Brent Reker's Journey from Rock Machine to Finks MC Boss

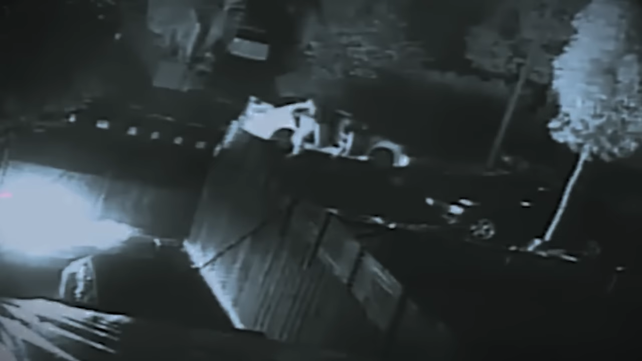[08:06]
Footage was shown of a man shooting in the back driver's side of his car with a high-powered weapon.